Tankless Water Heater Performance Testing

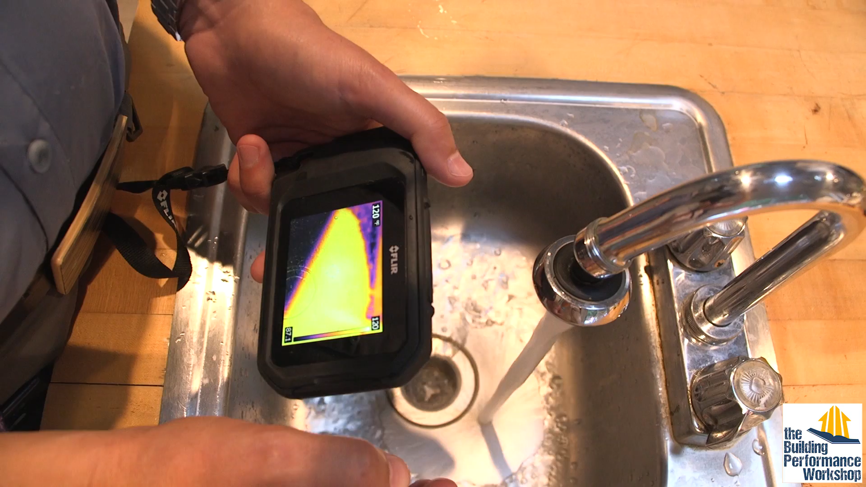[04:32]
So also, if I'm using a mix, and let's say that I've got some cold water tuned into this, hit it,